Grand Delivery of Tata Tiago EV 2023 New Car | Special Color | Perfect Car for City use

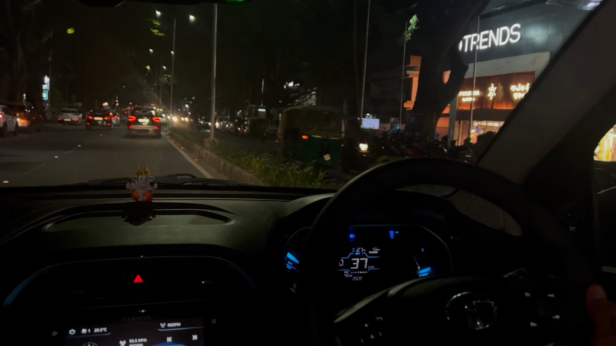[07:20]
कहां सा जाते यार अभी राइट में यहां जब लेप जाना है उनको पहले पता नहीं था कि लेप जाना है
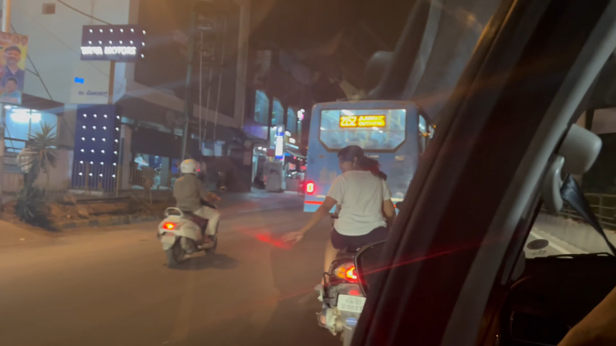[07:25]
अब पूरा रोड क्रॉस करके लेप जा रहे हैं है यहलमेट पैना नहीं है उपर